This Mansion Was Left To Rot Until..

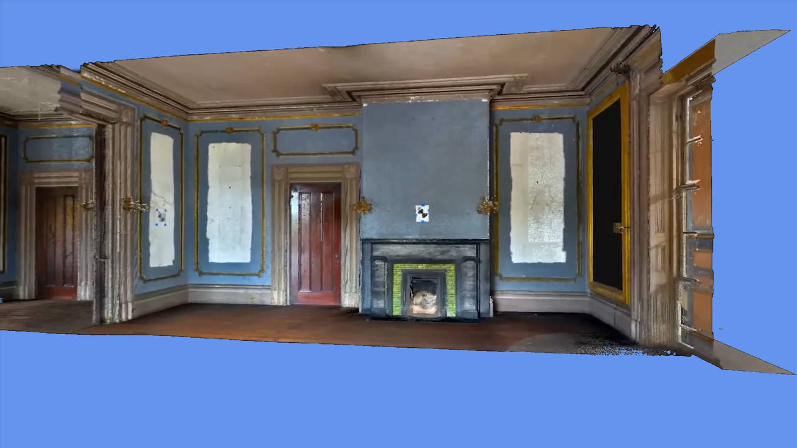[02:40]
In a 3D model created by the Historical American Building Survey, we can see how these two rooms relate to each other.